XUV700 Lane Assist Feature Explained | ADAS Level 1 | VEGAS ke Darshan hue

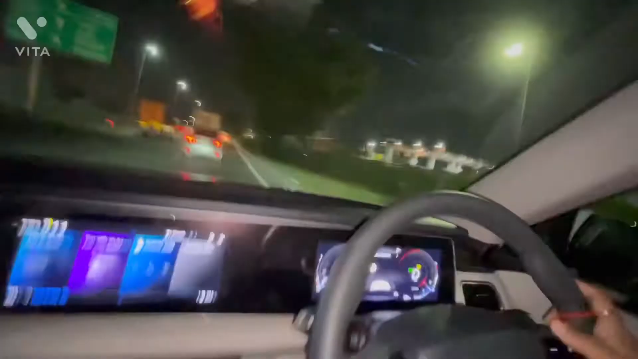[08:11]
देखो गाड़ी अपने आप चल रही, मैं कुछ भी नहीं कर रहा हूँ. क्या ये फीचर कभी आपने देखा है?